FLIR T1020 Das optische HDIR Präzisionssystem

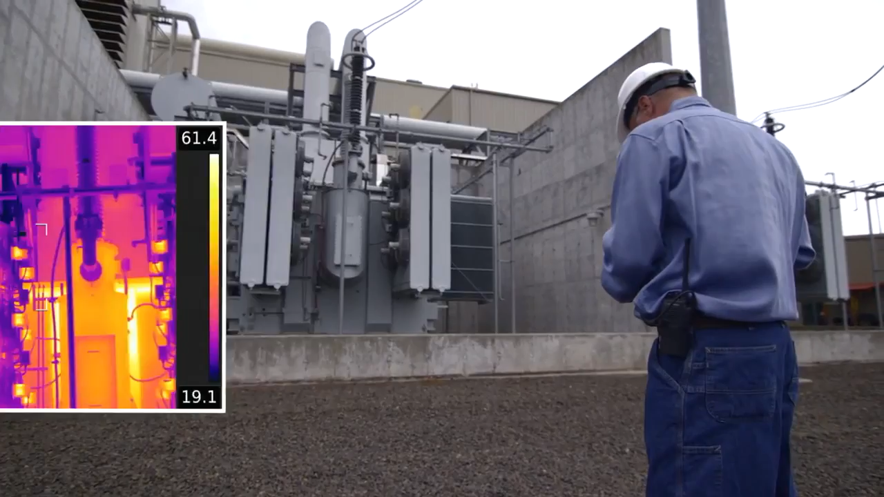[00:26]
ihnen die beste Bildqualität der Branche bieten und die Möglichkeit,
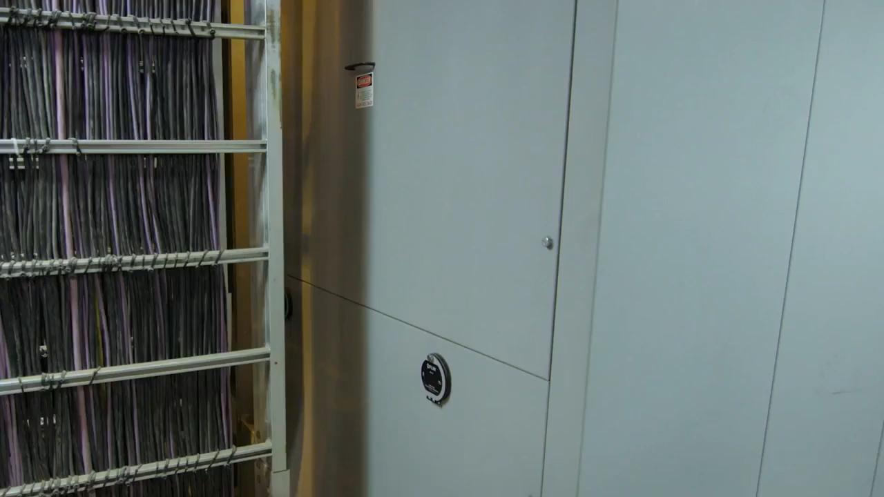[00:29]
selbst kleinste Anomalien zuverlässig zu erkennen.
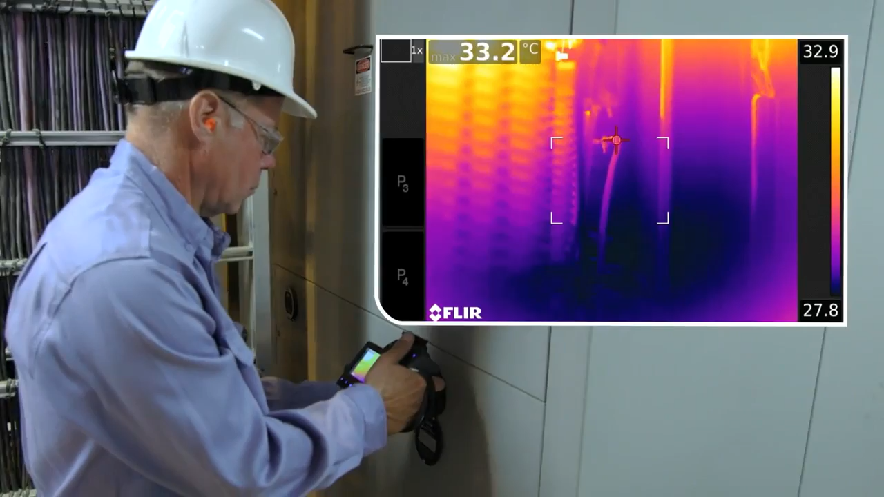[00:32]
On screen: max 33.2°C
Im Vergleich zu früheren Objektiven können Sie jetzt auch aus doppelter Entfernung zum Zielbereich präzise Temperaturmessungen ausführen.
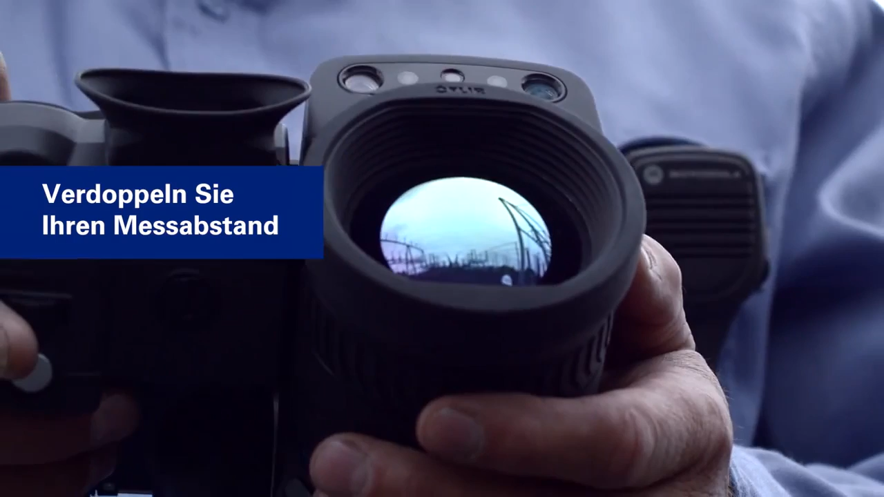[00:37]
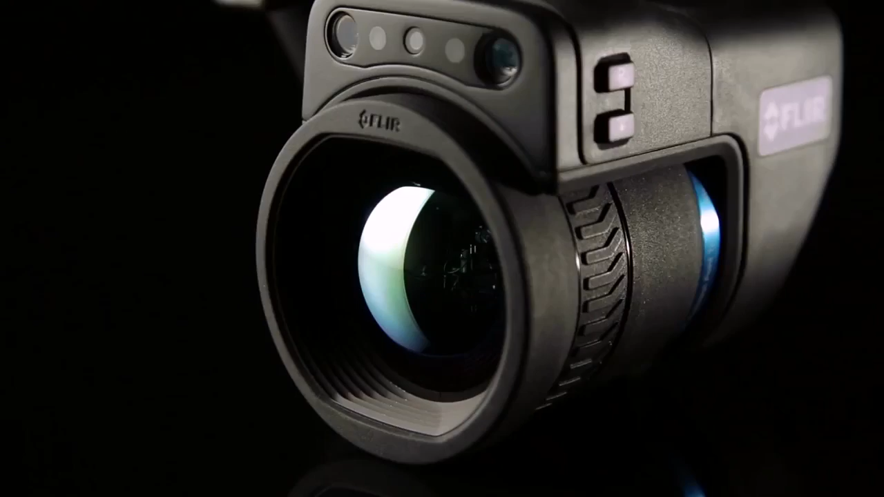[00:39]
Zusätzlich sind die Flair OSX Harder Präzisionsobjektive mit unserer beeindruckend schnellen und leichtgängigen Ultraschallfokussteuerung ausgestattet.
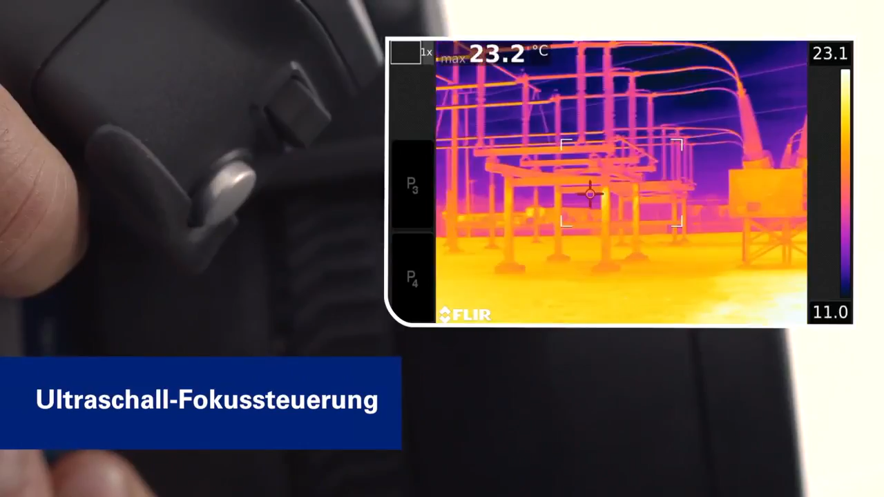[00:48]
On screen: max 23.2°C
Mit dem Drive-by-Wire-Fokus können Sie stets nahtlos zwischen Autofokus und manueller Fokusteuerung umschalten.
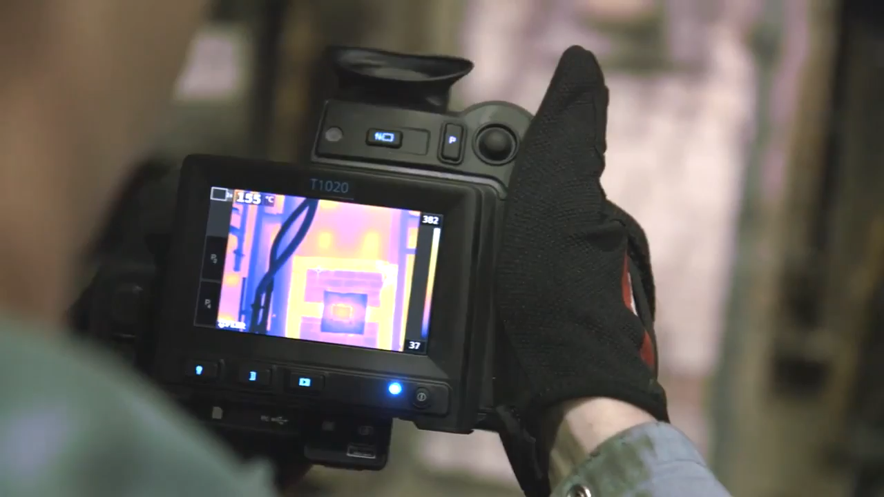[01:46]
On screen: spot 155°C
Dadurch erhalten Sie stets präzise Temperaturdaten.